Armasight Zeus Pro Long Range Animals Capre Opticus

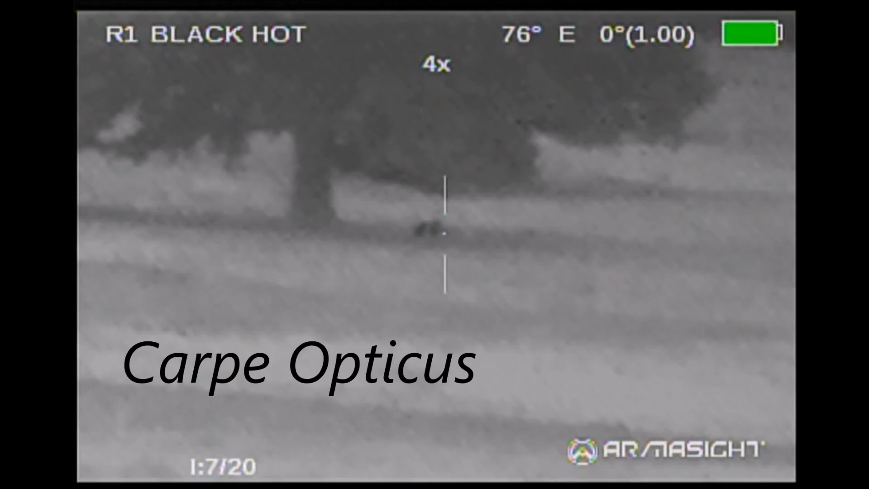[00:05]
The conditions were quite favorable for using thermal optics and at quite some distance I spied some movement.
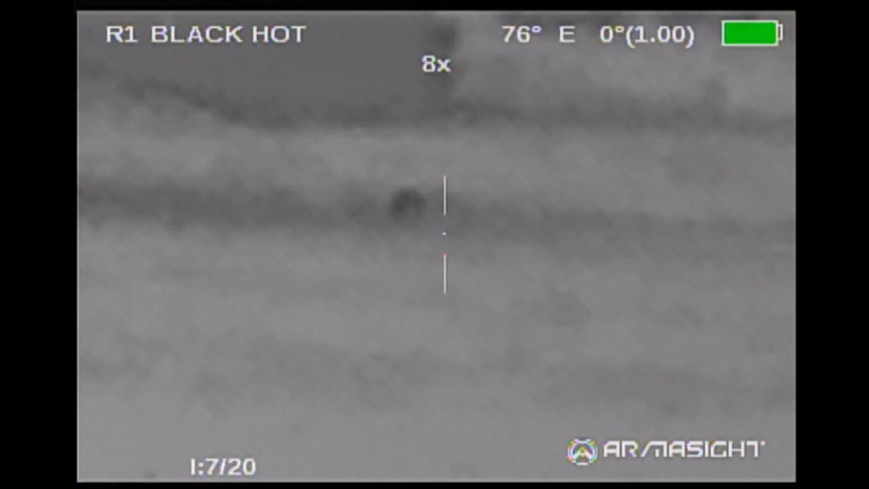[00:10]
It turned out to be a coyote under this tree at about 550 yards.
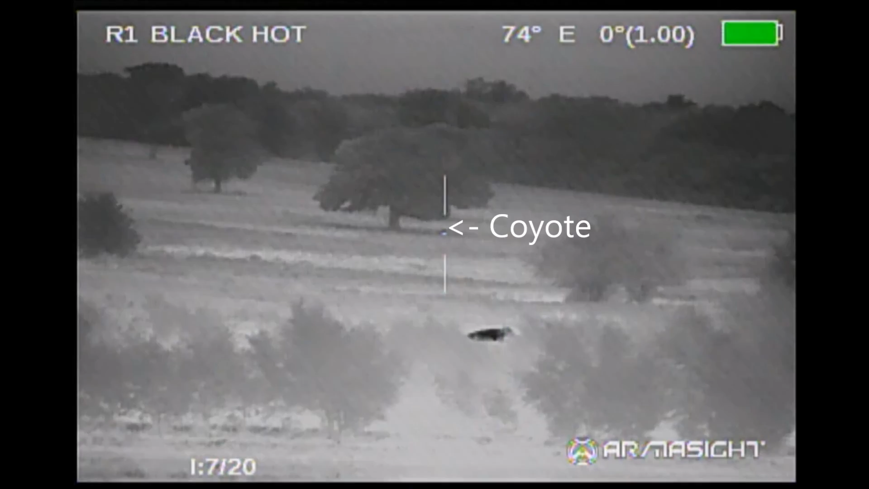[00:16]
I was using an Armasight Zeus Pro.
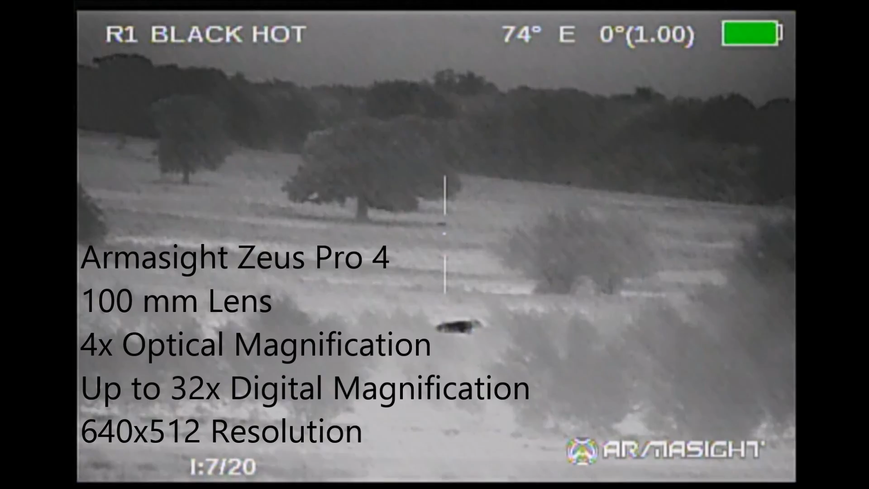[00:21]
It's a very nice scope especially for seeing animals at distances.
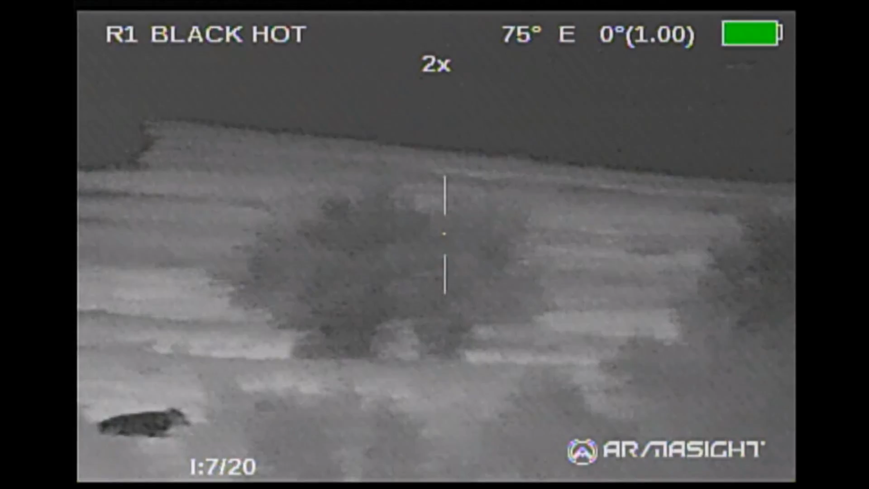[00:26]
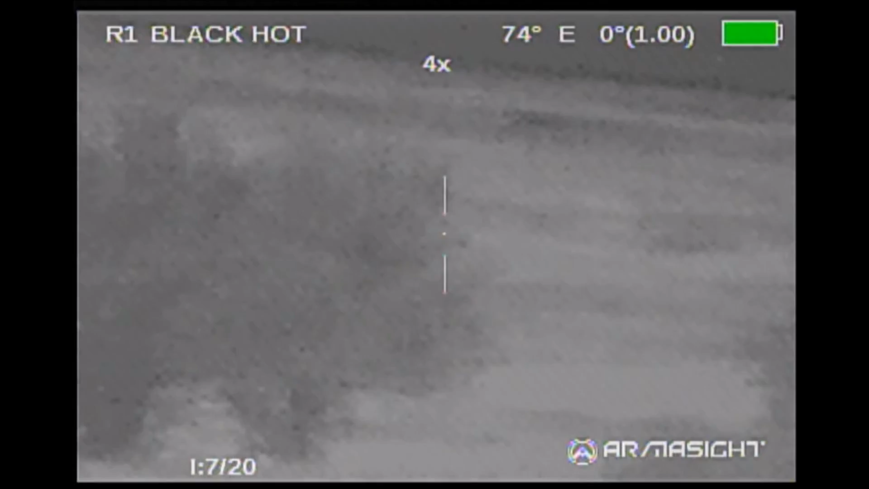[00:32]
The coyote will appear here in a second. We had hopes that it would come closer but no luck even if it had it was still way beyond our normal hunting ranges for
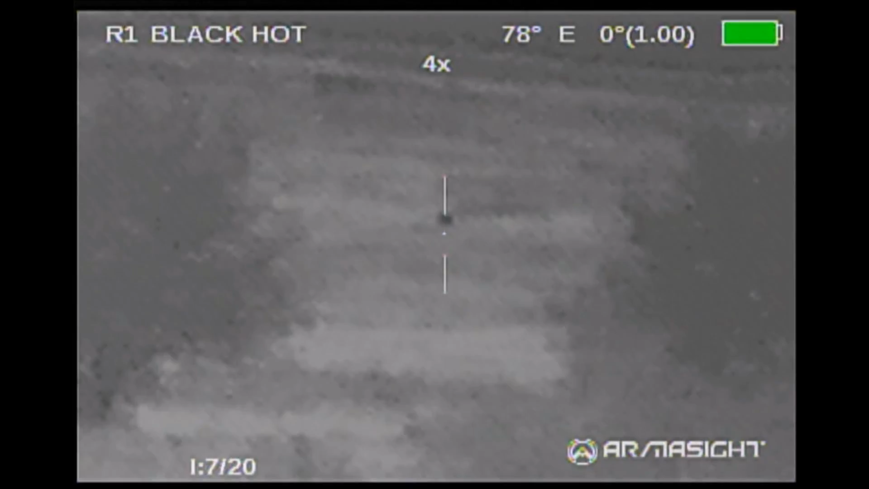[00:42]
nighttime and neither one of us had dope worked out for these distances. Still pretty cool to know what the scope can do.
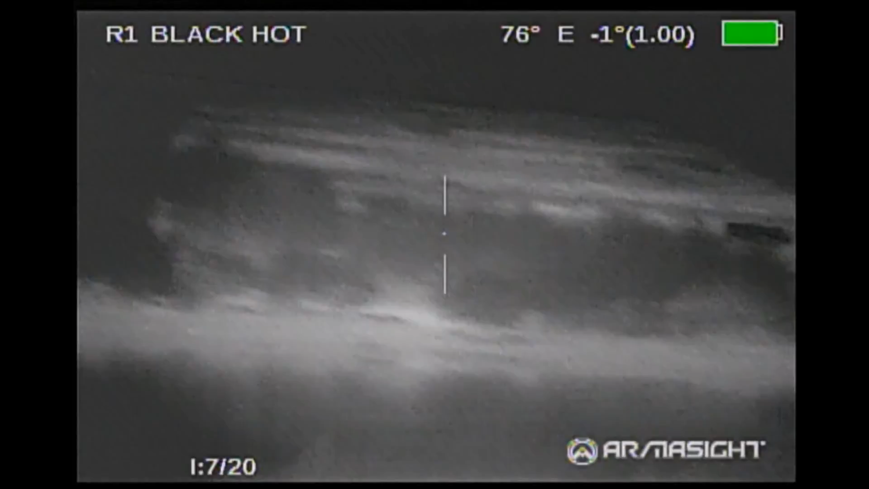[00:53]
We had actually perched up on a dam overlooking a small lake. We'd seen hogs here before.
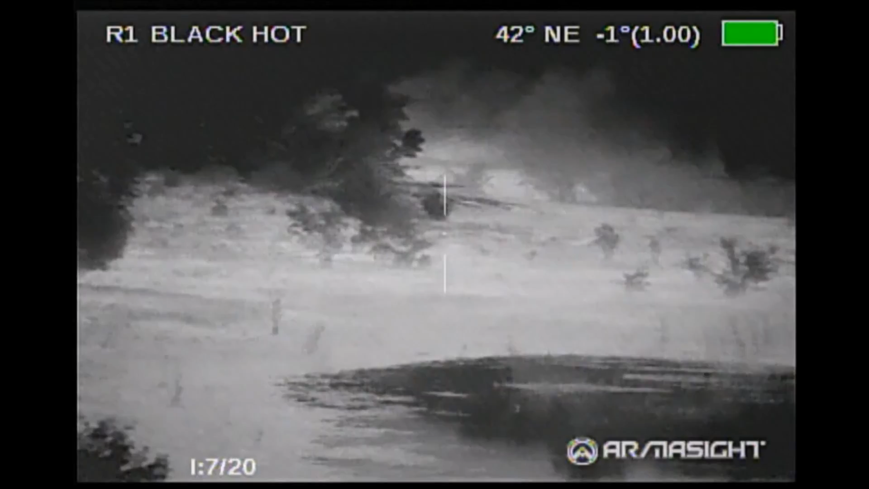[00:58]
We had worked out the distances to the edges of the lake and were in hopes of seeing hogs coming down to get some water.
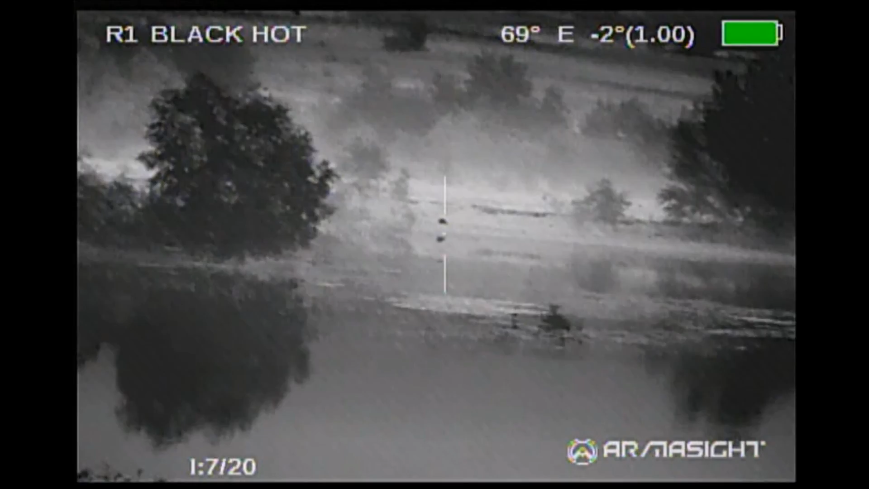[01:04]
Instead all we saw was this armadillo.
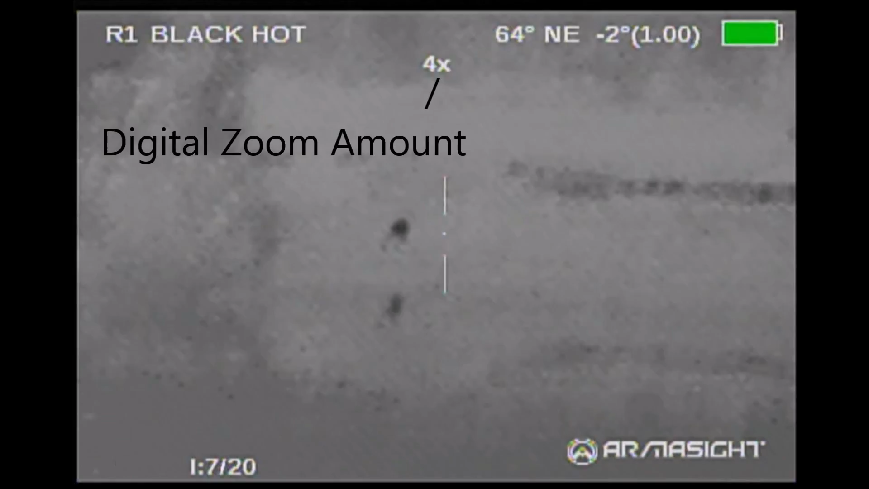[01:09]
At the top of the screen you see a number that changes with the magnification change.
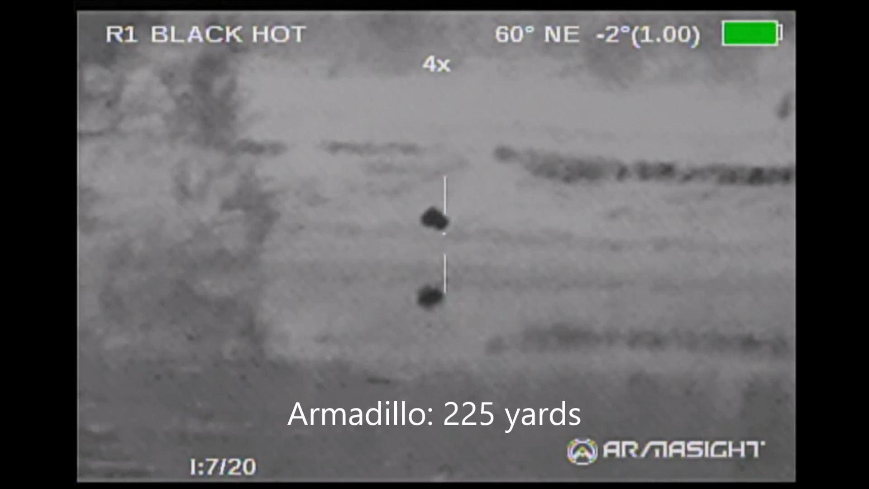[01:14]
That number is multiplied by the native resolution to give you the digital magnification for the scope.
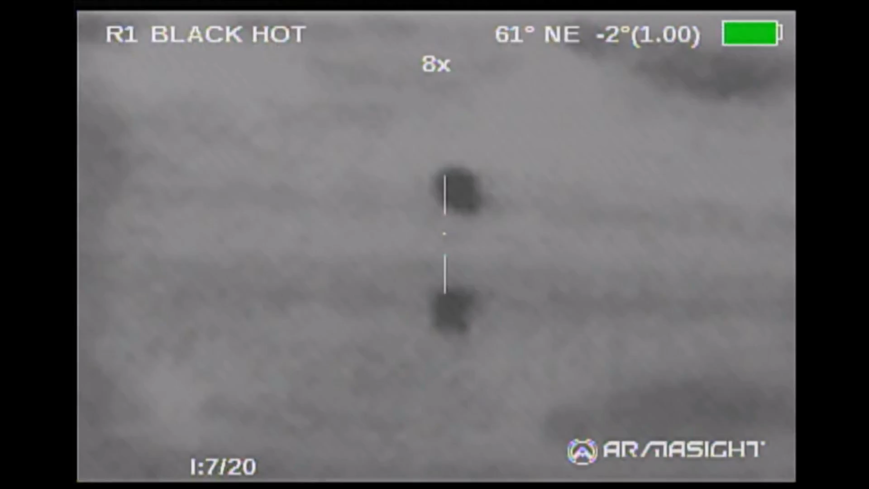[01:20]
So if you see 8x there I'm using a 4 power scope and so that gives you a digital power of 32.
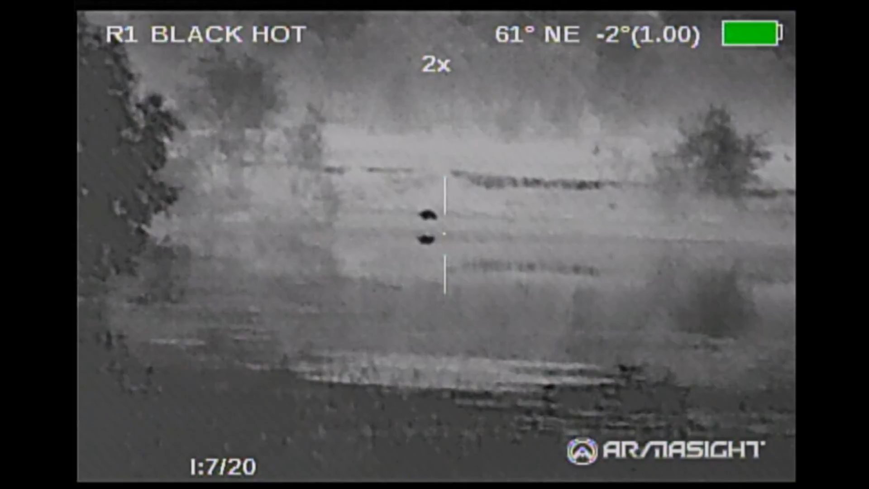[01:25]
Well obviously Armadillo's at this distance would have been no problem at all.
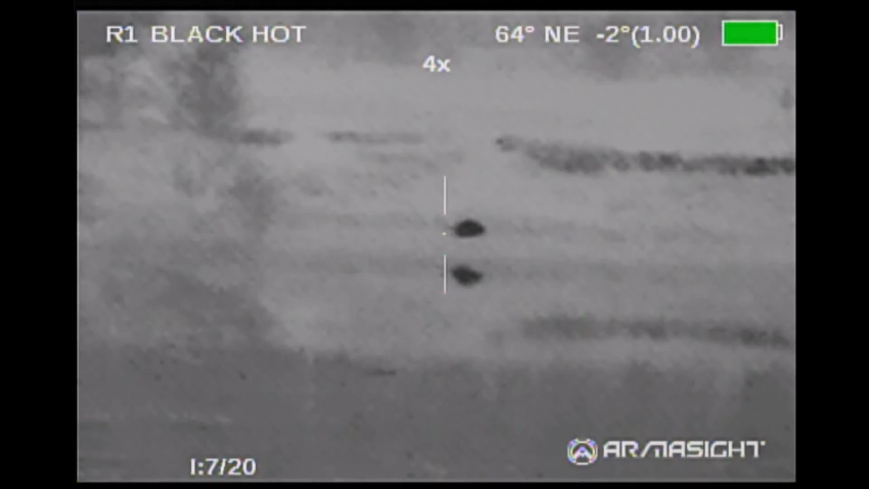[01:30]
And finally some hogs did show up.
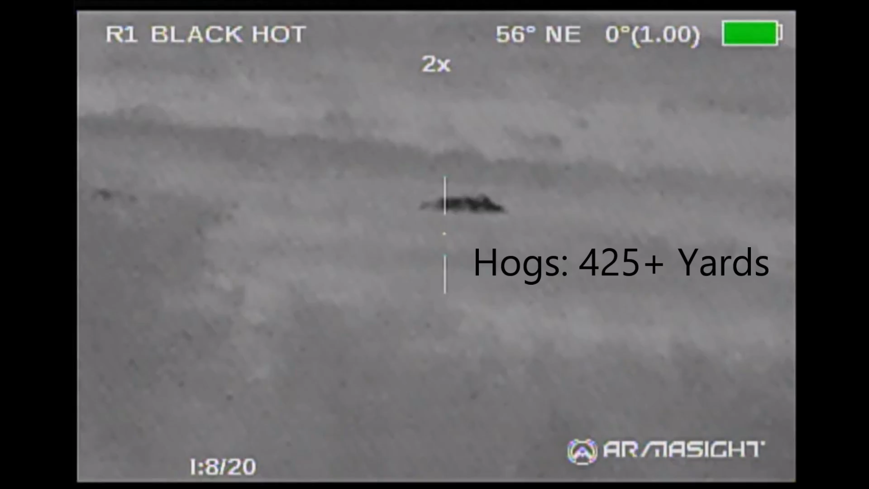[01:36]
Seeing the hogs like this made me wish that I did have the dope worked out on the rifle for this distance.
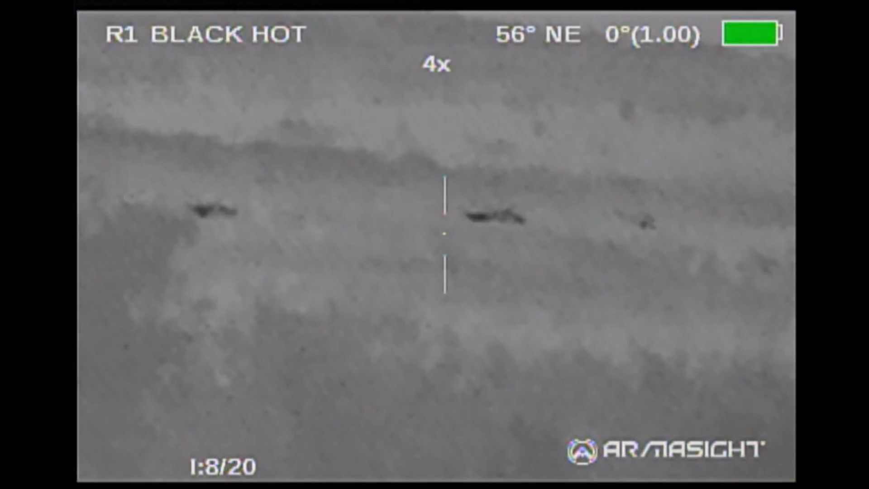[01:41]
The Zeus Pro would have made the shot fairly easy all things considered. A nice rested platform.
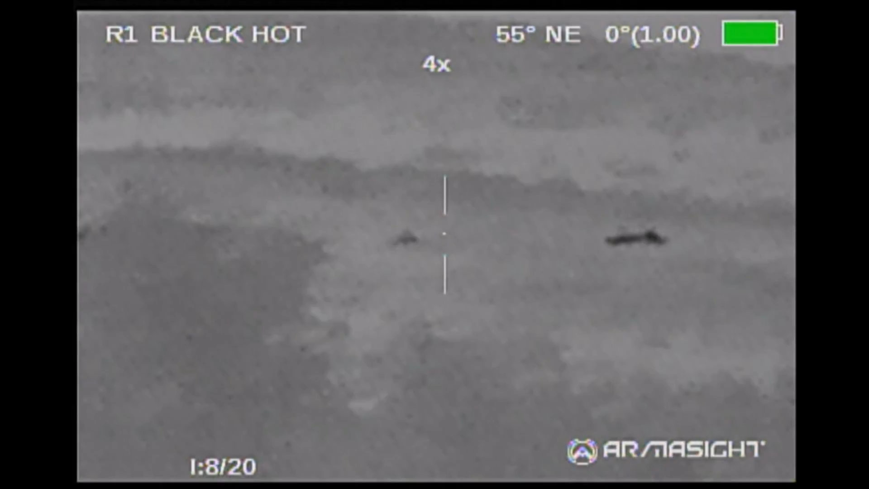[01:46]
I've got enough clarity. I can make out heads. I can make out shoulders.
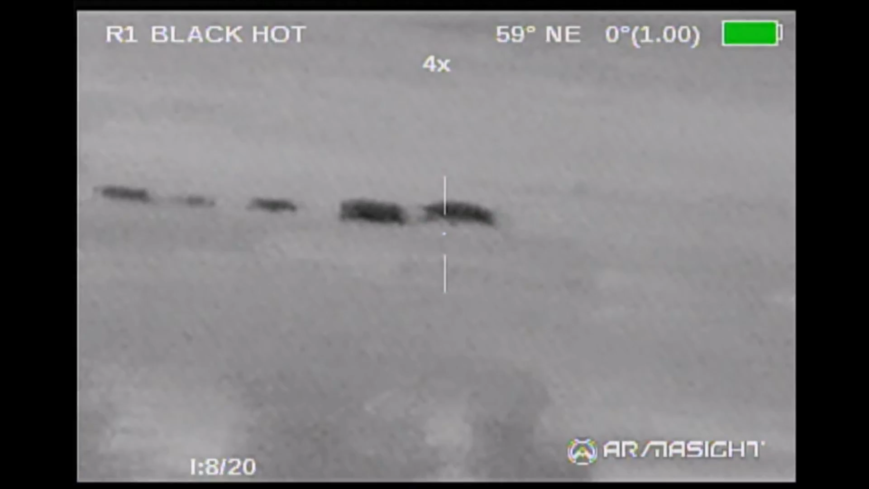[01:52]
Had the hogs been stationary this wouldn't have been a problem shot to take. We'd really hope that they had just come down to the water but instead they just traversed the field and trot it away.